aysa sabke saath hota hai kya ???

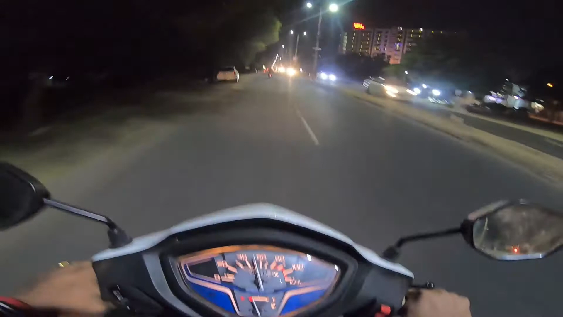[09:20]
कि मैं अभी कितना तक इसको ले जा पाऊंगा, क्योंकि आगे आप देख सकते हैं गाड़ियां ढेर सारी है, बट 53, 54, 60 तो बहुत आराम से जाती है, 70 भी बहुत आराम से चली जाती है। तो दिस इज, बट उसके लिए मुझे खाली रोड तो ज़रूर खोजना पड़ेगा,
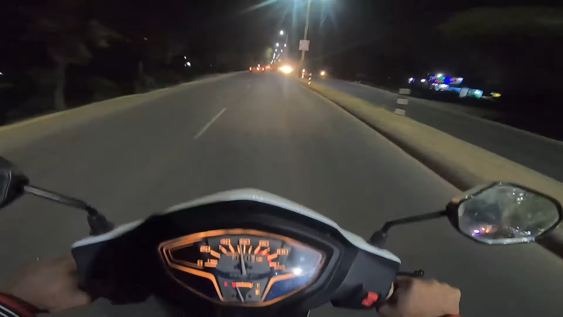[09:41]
तो बट मुझे नहीं लगता कि यहाँ पे खाली रोड मुझे मिल पाएगा, बट नो डाउट मैं ट्राई करने की कोशिश कर रहा हूँ।